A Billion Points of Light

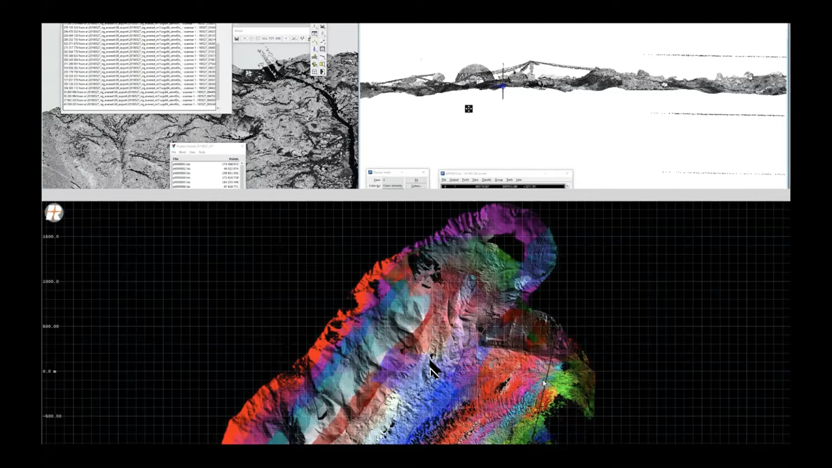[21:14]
The lower image, every color represents a different scan. So we did at least a 50-60% overlap and then multiple scans to pick up data from every different angle.
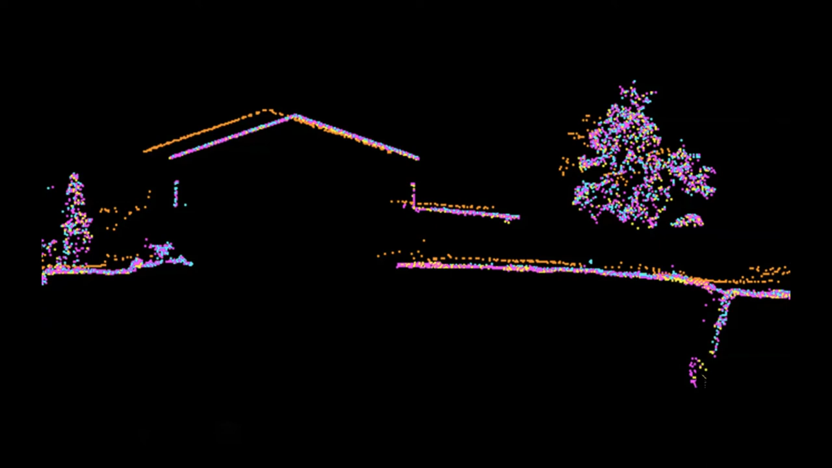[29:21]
If you look over to the far right side, the earth was continuous in 10 years ago, represented by the orange, and the multicolored points are actually where our scanner has pushed points into the ground. I'd like to, you know, emphasize that you can see how the value of data increases over time. First of all, because that data now can be compared to a new set of data and change detected, or if you have repetitive sets of data, now you can start to create trends.
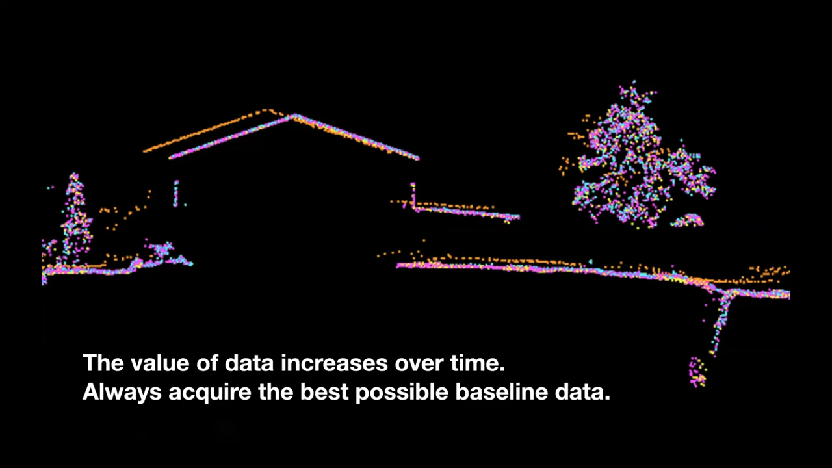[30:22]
high resolution LiDAR image data, go for the absolute best resolution possible, because it will become more valuable over time. And then we'll see again how that DEM comes into play.
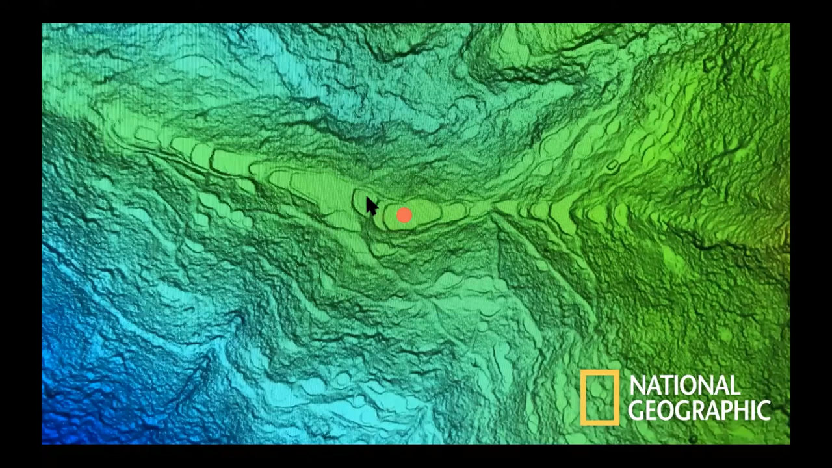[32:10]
So the first thing we did was to scan the ridge of that known and restored area. For reference, the helicopter is parked about in the center here where the red dot is, higher elevation going down to lower elevation. So we then did a LiDAR scan of an adjacent 5-mile valley. So we've got roughly 5 miles from right at the lower elevations up to the left. We did one scan, took about 3 hours, 2.5, 3 hours of helicopter time, and then processed the data first into a digital elevation model, and then ran a slope shade analysis on it.
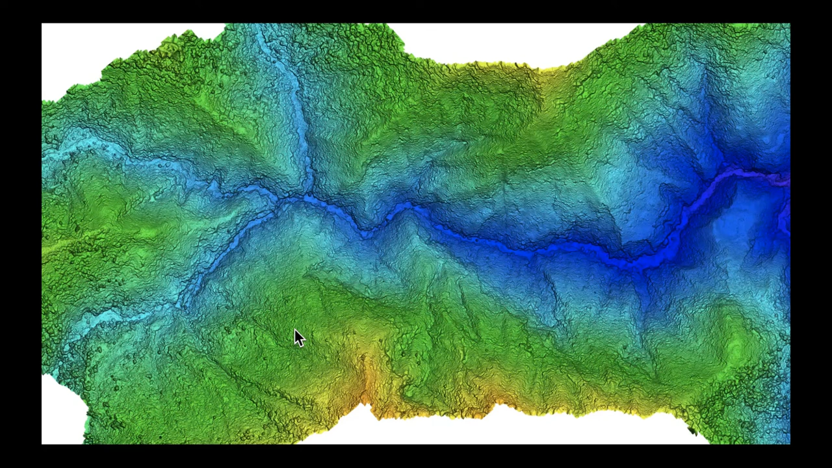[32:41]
And the archaeologists looked at it and were able to identify 7 to 8 additional lost civilizations from 3,000 years ago. So if you look at the top of each ridge, you begin to see the same shapes, although 3,000 years later, of, you know, trees growing on them, of what could have been platforms.
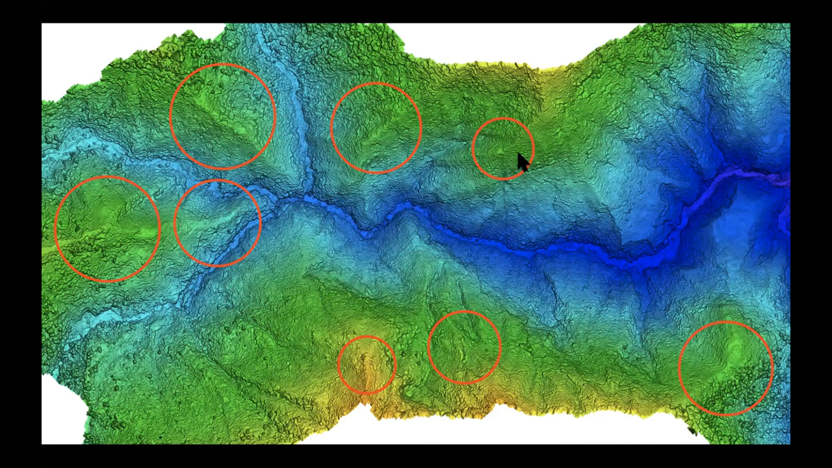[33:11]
So now the plan is to, you know, to be able to hike into these locations, and we will be able to give them very precise locations of where to look for these potential archaeological sites.
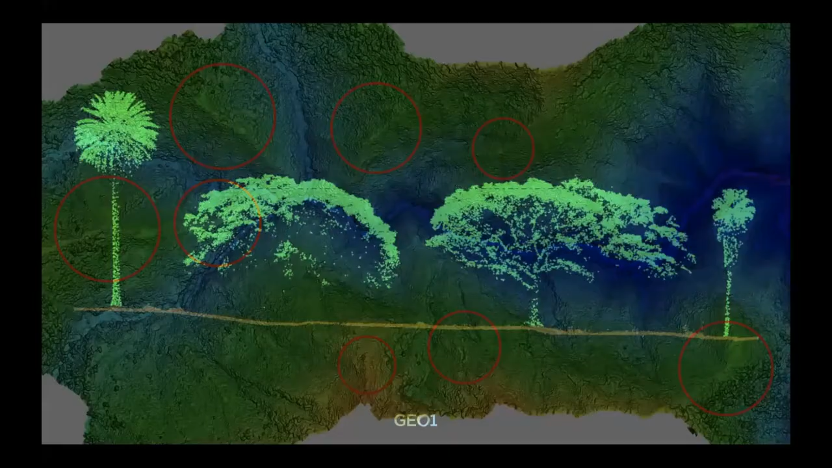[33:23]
Chris Fisher, who spoke yesterday, said, you know, I don't care about the trees. Throw away all the trees. Well, if we throw away all the trees, that data alone of trees is a lifetime of work for a biologist or a botanist. And with the intense amount of data and returns that we're getting, we're actually able to see pretty well the shapes of these trees.
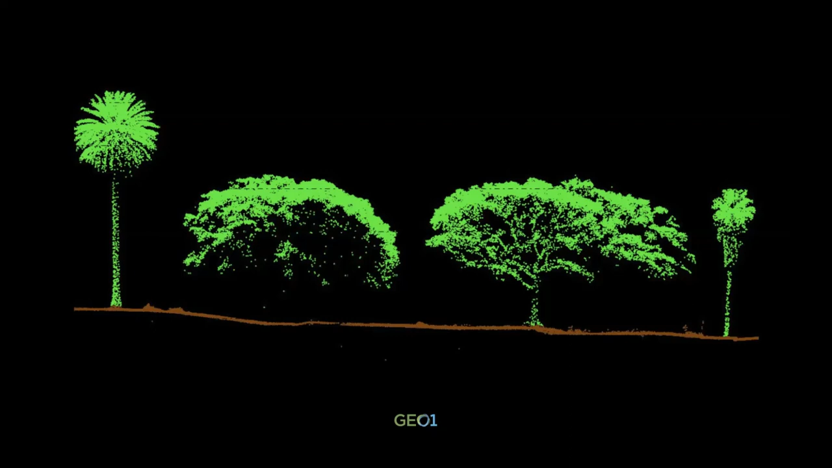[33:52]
We can see the trunk and the limb structure, you know, obviously, you know, one type of palm, another type of palm. And because that LiDAR data is so accurate and has about a 15 millimeter repeatability for its relative accuracy, and we can get the absolute down to a 1 to 3 centimeter range, that LiDAR data can be used to measure an urban forest.
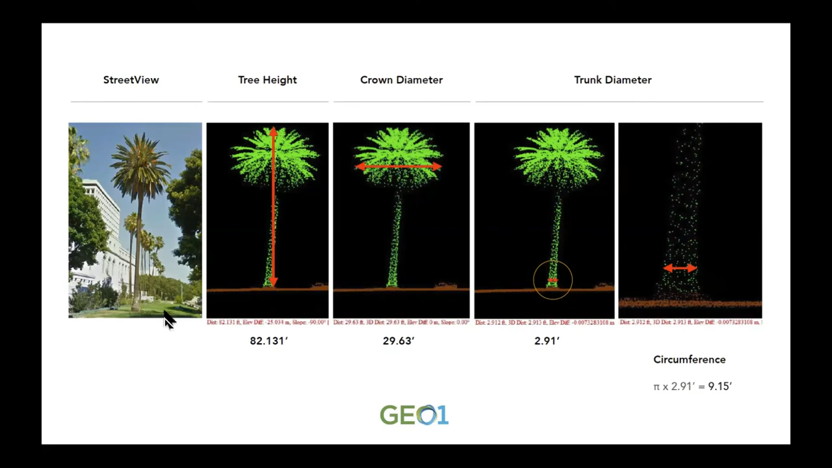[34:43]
the crown diameter, we calculated the trunk diameter, and then did the math to come up with the circumference of this palm tree. So just an infinite number of ways to use LiDAR data.